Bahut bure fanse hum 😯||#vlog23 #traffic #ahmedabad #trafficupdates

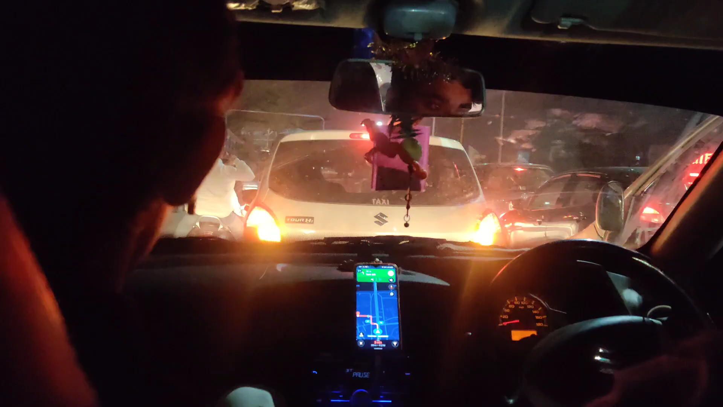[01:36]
आगे वाले की गाड़ी खराब हो गई ऐसे
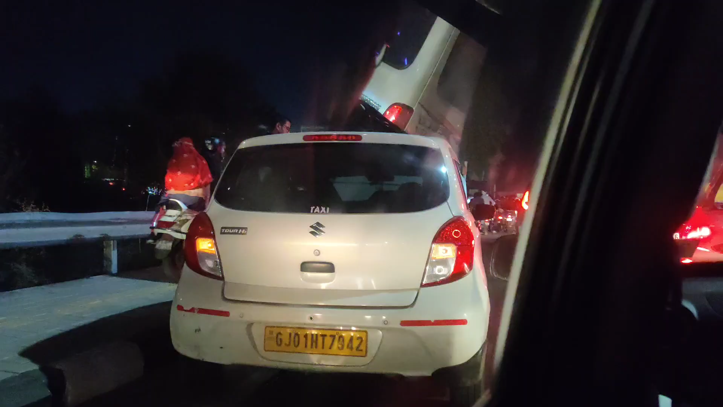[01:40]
आगे से धुआं निकल रहा है